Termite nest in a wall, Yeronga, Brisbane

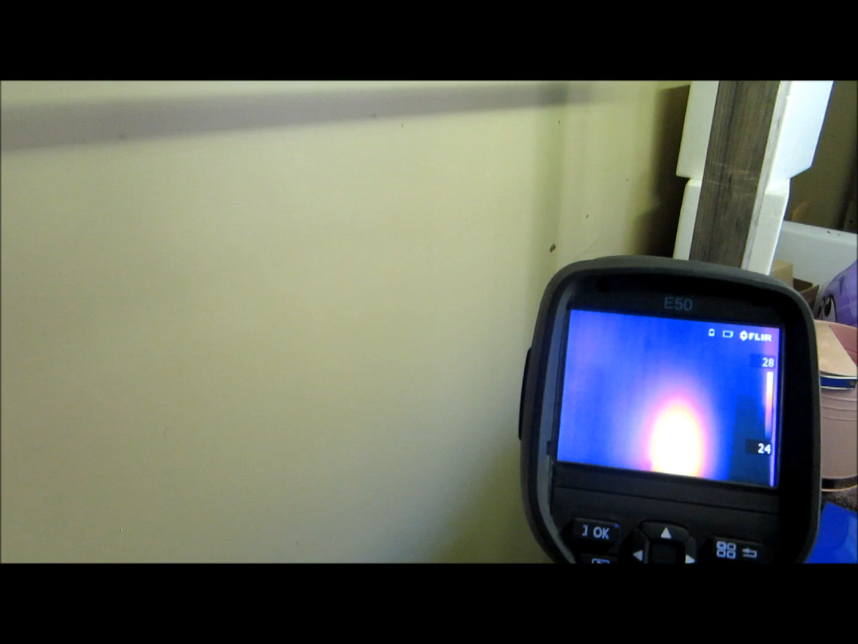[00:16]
you can see the heat image coming from that nest now it's a copter termist nest
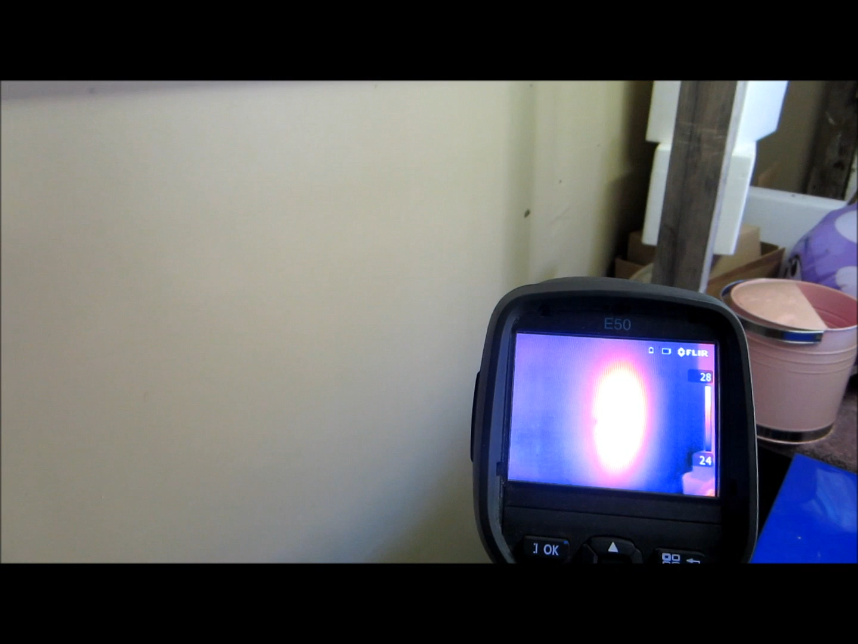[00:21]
so you see the aggregation of termites are causing this sort of heat to emit out onto the wall surface now I'm going to go around because you can actually see the mudding coming out on the